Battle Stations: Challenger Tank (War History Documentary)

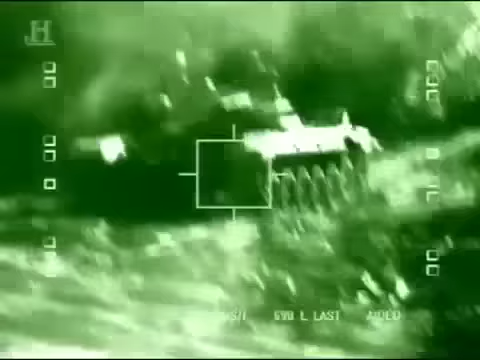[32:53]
And between the commander and the gunner, you'd establish and confirm exactly what that vehicle was, and then go from there.
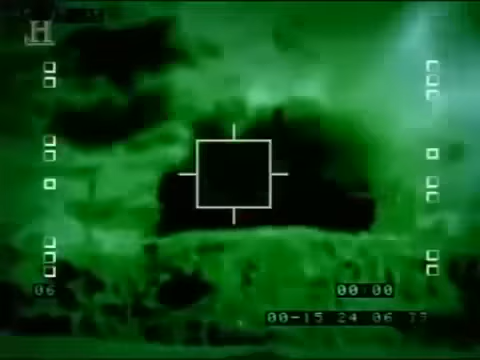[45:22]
After a minute or so, the fuel would ignite, and the ammunition was on the vehicle, and then it would have a big plume of black smoke.
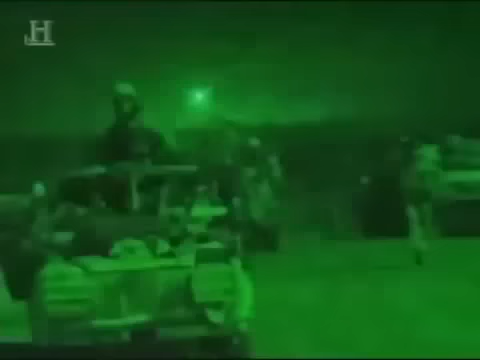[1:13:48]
a squadron of challengers from the Royal Scots Dragoon Guards
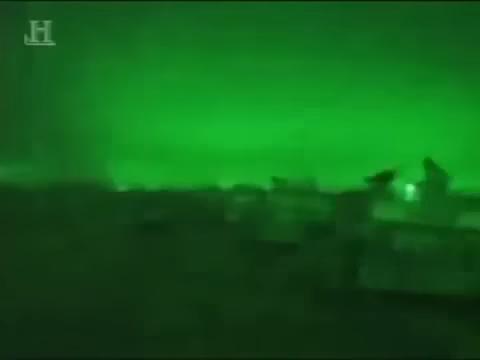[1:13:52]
moved towards the suburbs of Basra to provide support to commandos who were under attack.
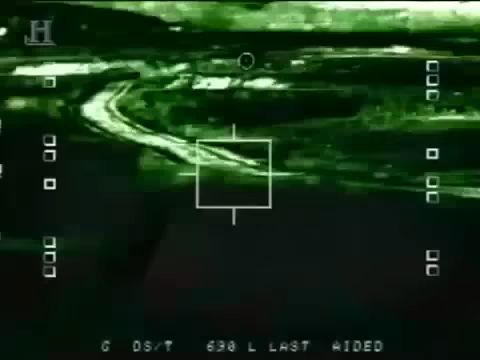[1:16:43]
They would strike the target, which we've seen through the sights, and maybe after a minute or so, the fuel would ignite.